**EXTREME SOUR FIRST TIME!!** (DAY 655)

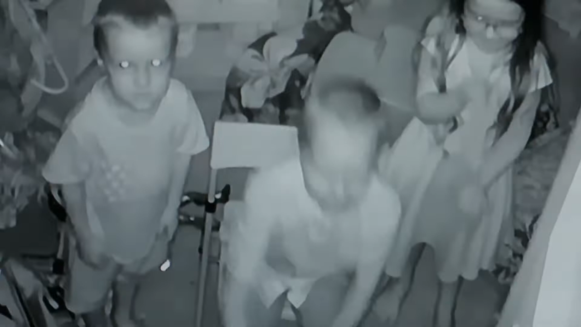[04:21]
Is it scary, dude? Is it scary? Look at him. Look at him.